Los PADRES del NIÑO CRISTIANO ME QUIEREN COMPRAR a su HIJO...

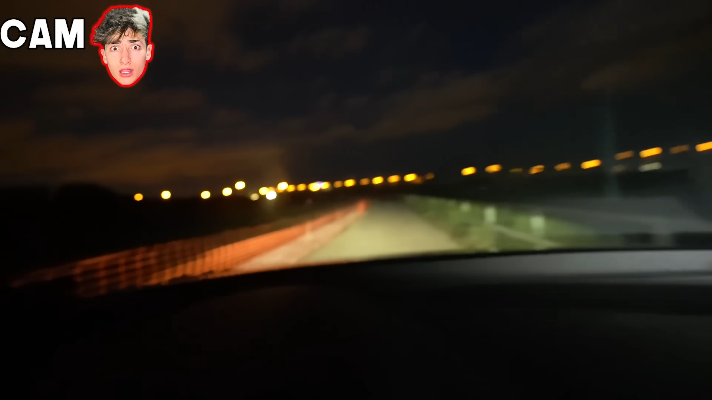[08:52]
Se ve, chicos, allá adelante el niño Messi, que lo veis ahí, que está andando ya. La ubicación que nos han mandado, estamos a un minuto, ¿vale?